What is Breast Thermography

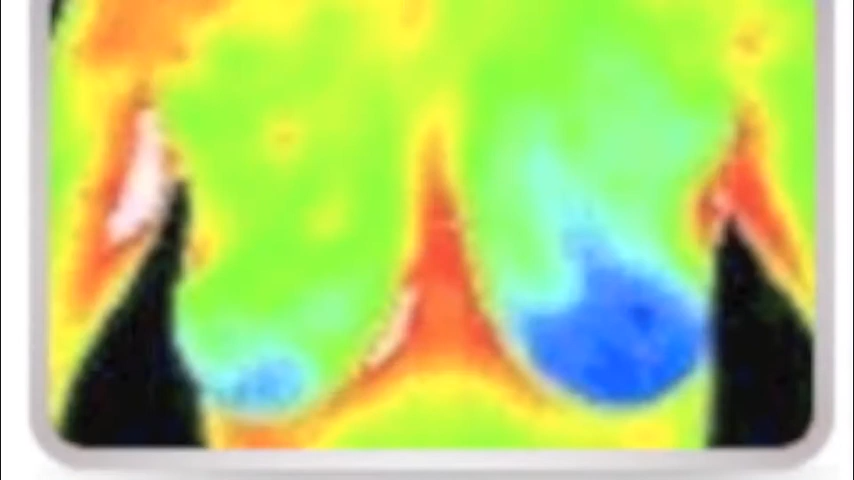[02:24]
Another important issue to discuss is camera optical line.
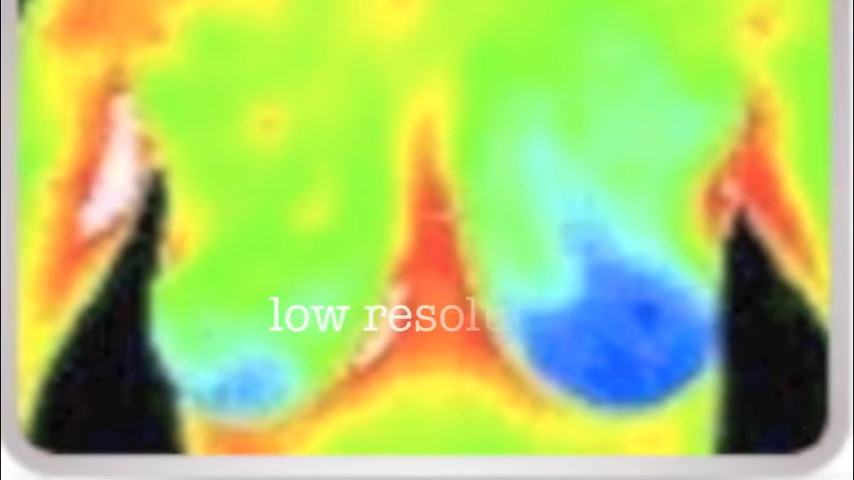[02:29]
A camera of 180 or 240 is not high resolution and is not detailed enough for the breast.
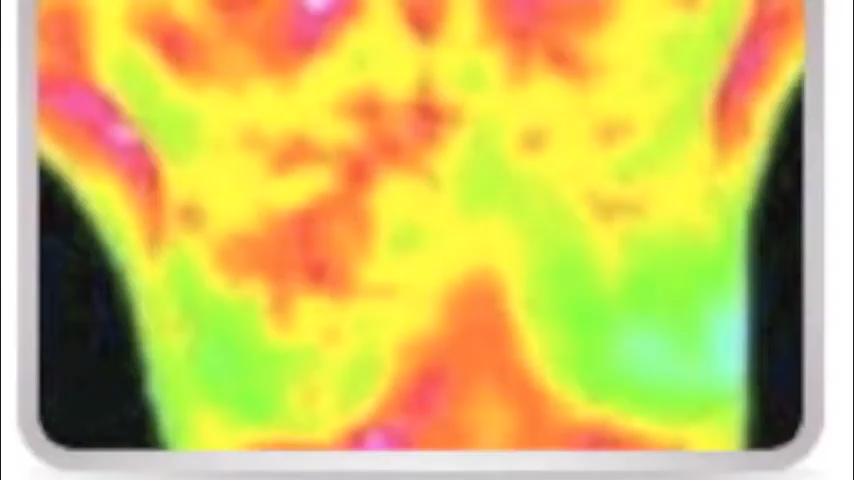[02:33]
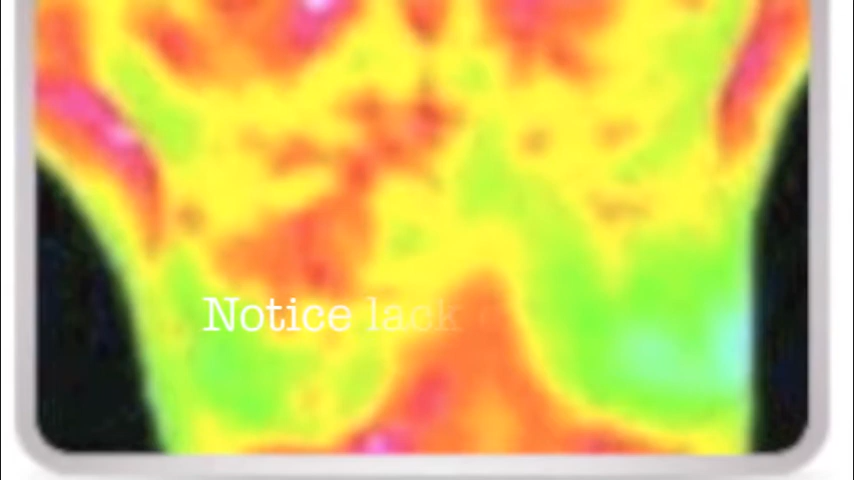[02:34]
Many uncertified clinics use this camera because it's cheap. It's around $12,000.